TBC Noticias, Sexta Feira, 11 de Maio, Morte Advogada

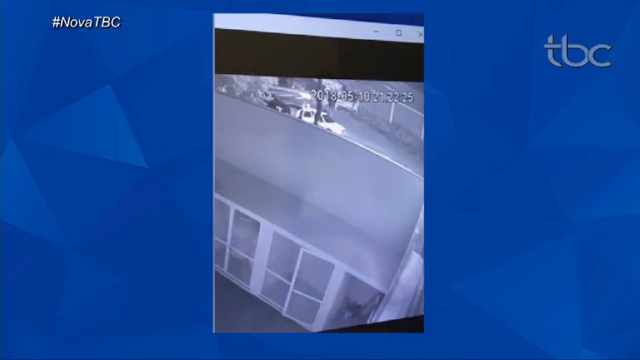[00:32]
Imagens de câmeras de segurança de um prédio próximo ao local onde o crime ocorreu mostram os suspeitos correndo e entrando em um gol branco. O delegado que investiga o caso disse que a Polícia Civil já teve acesso aos vídeos e está analisando as imagens.